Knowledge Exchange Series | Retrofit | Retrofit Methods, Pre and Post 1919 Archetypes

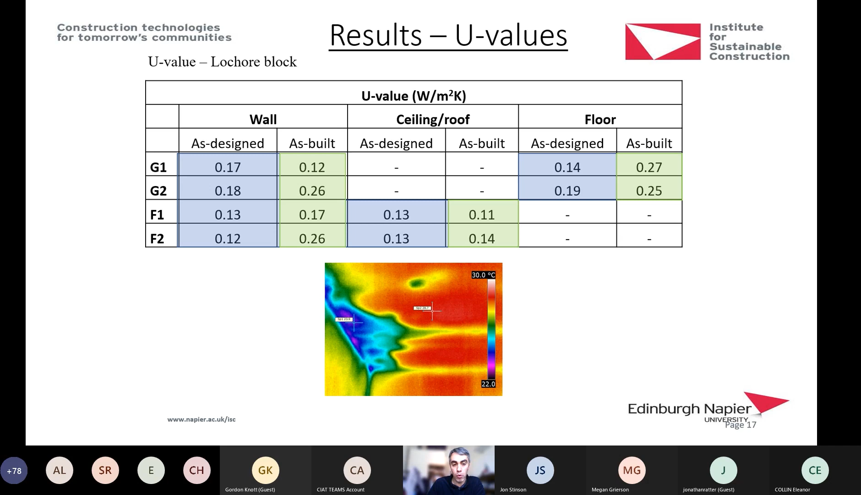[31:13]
And as built, sadly in some cases, much higher than what we had anticipated. And some areas that were of concern, particularly between the walls and the eaves of the roof. Now, just finally try to look at some of the comparisons of carbon.